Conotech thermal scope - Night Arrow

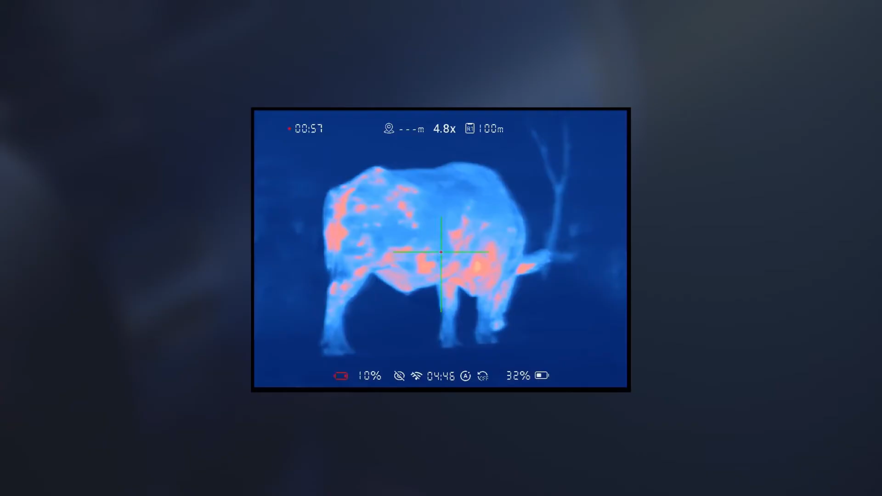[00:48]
At Connotech, we work with hunters like yourself to develop and manufacture state-of-the-art thermal imaging devices
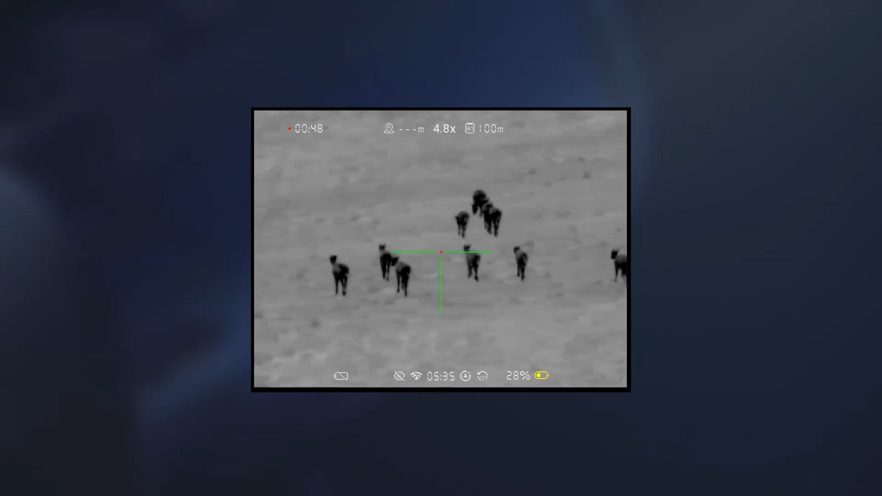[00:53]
that deliver while being priced very competitively with great value for money. The Night Arrow range consists of four models which fall into two categories.
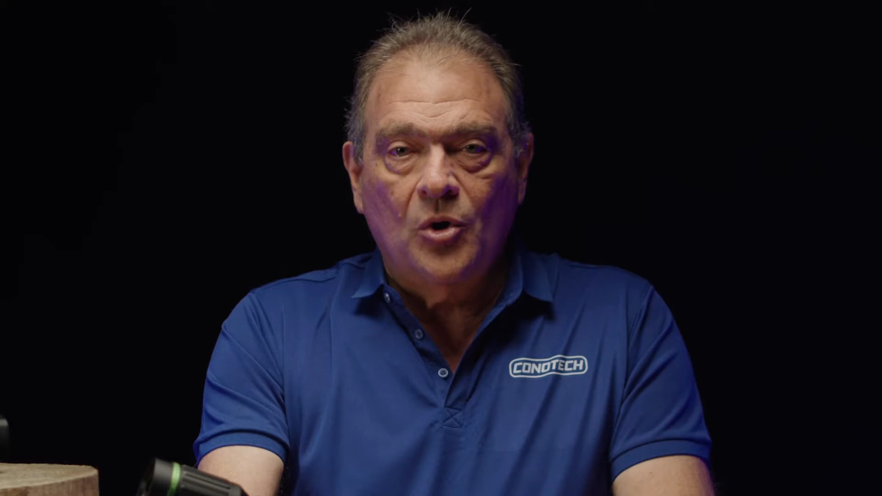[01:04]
Our 384 pixel rifle scopes, the NAR 335 and the NAR 350.
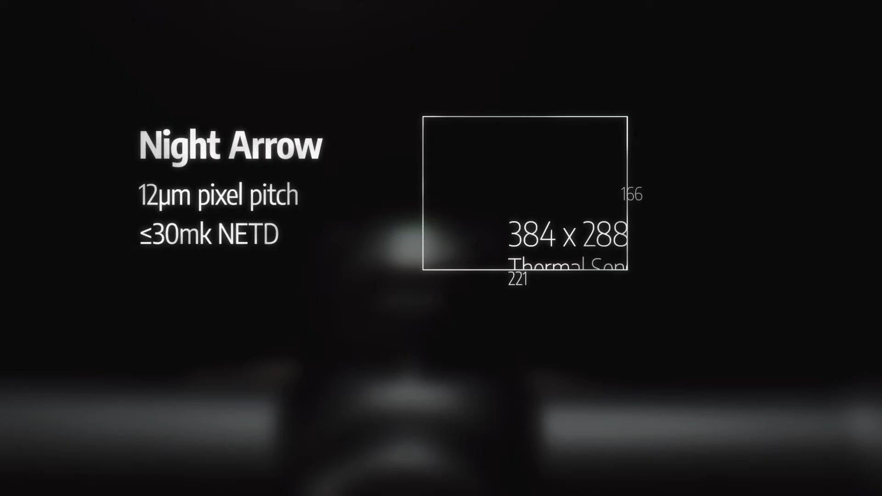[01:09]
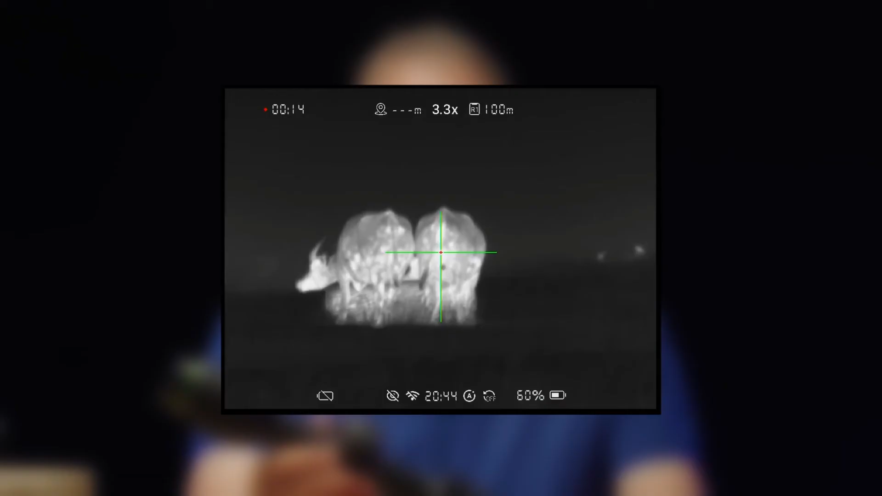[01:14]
And our premium 640 pixel rifle scopes, NAR 635 and NAR 650.
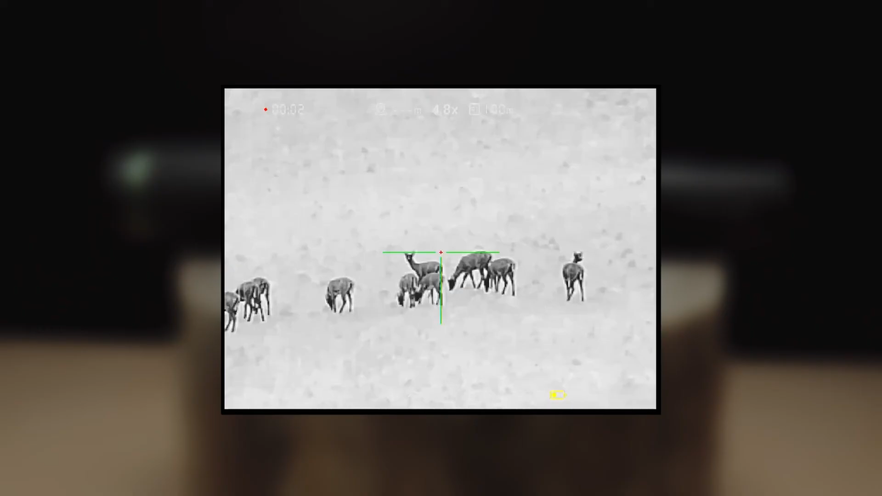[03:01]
Night Arrow has media functionality covered, with onboard photo-video recording to prove that takedown to your mates. Turn on the Wi-Fi hotspot and Night Arrow will connect directly to your smart device via the Konotech app.
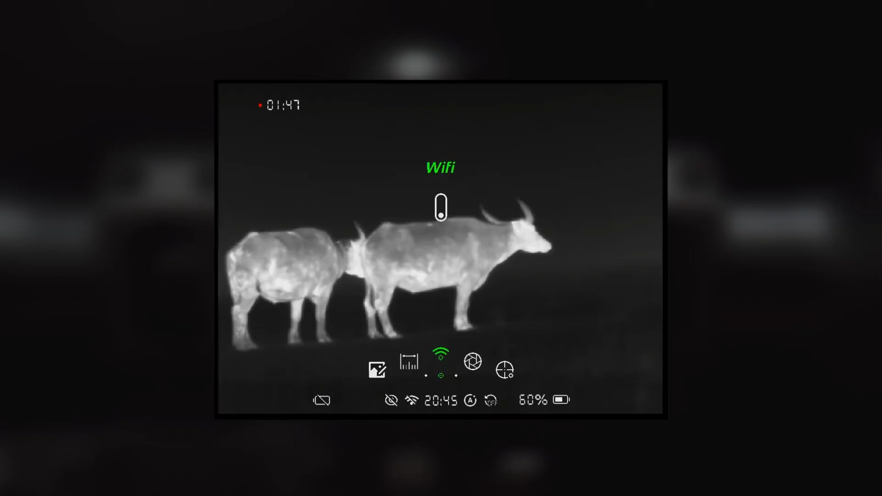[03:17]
Then your hunting buddies can watch you miss that shot while live streaming and record remotely on the app too.
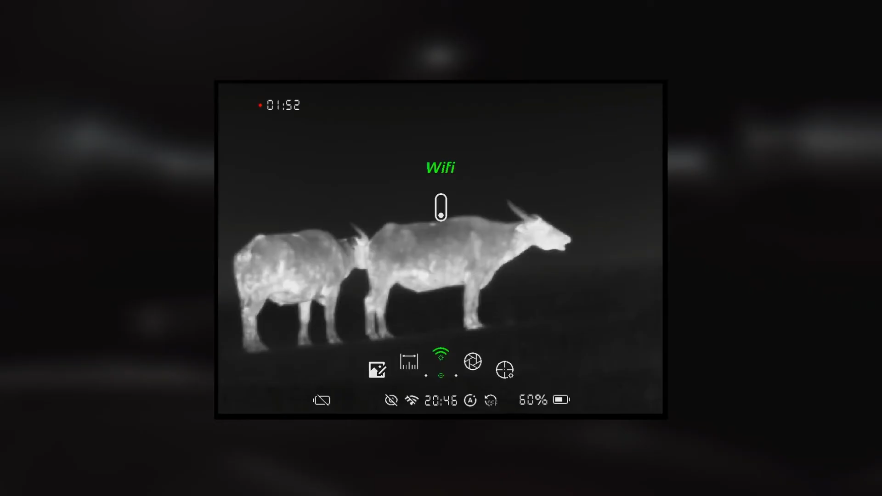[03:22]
With two internal lithium batteries and the option to insert a third removable battery,